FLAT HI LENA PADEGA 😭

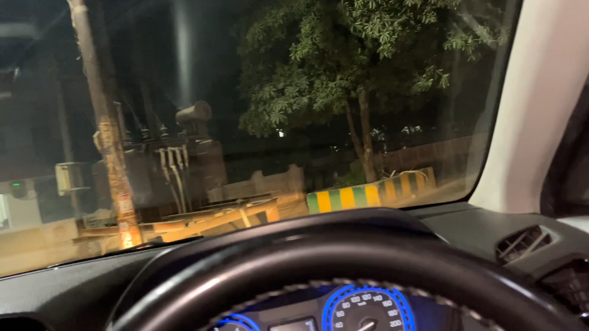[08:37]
सड़के खाली पड़ी है वाईया कम से कम भी जो है